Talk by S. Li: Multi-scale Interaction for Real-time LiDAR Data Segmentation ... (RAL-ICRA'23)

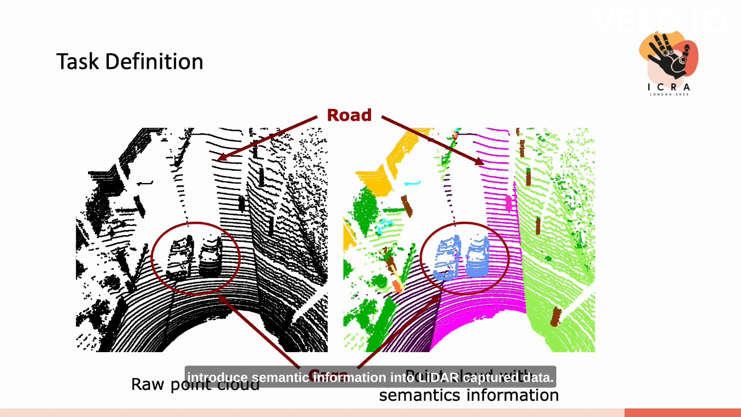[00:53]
Based on this, this work tries to introduce semantic information into LIDAR-captured data. More specifically, we want to assign each 3D point its semantic label.
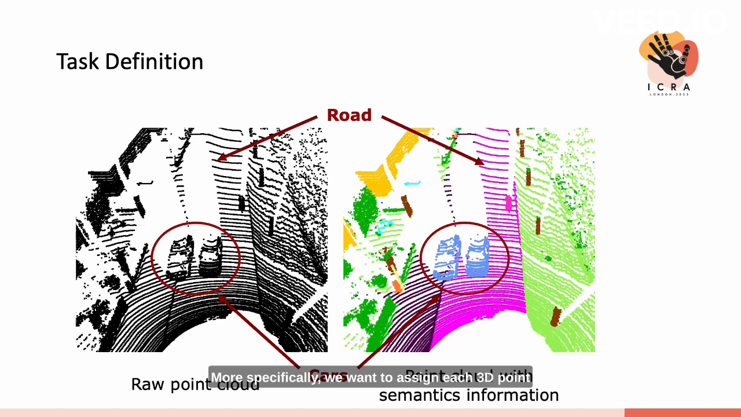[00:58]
To ensure safety, powerful LIDAR is adopted under autonomous driving, which can provide a large-scale point cloud at each skin. Processing this large-scale point cloud usually requires a lot of computing results.
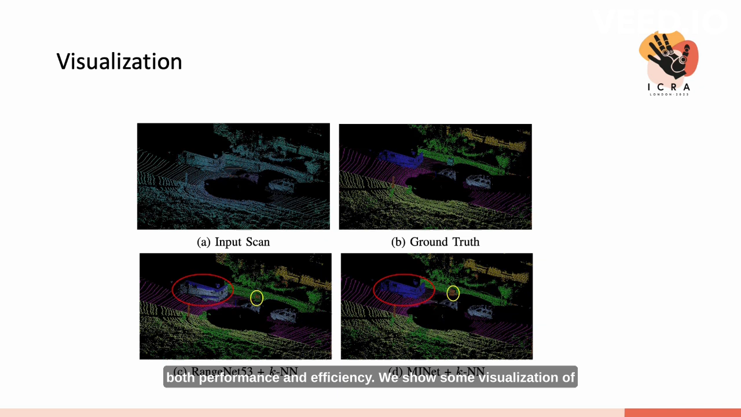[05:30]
We show some visualization of prediction here.
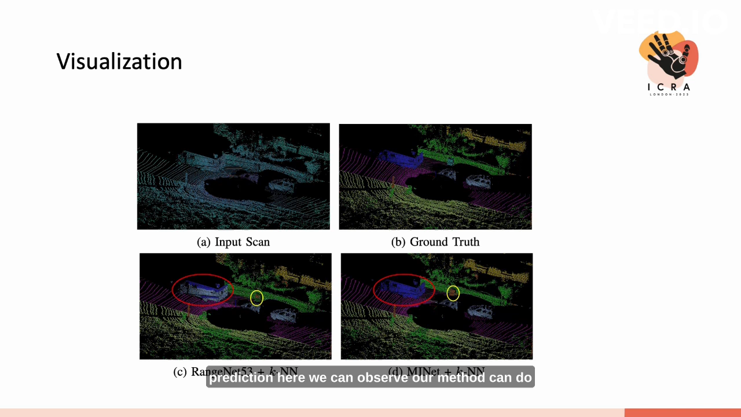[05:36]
We can observe, our methods can do more accurate prediction compared to previously methods.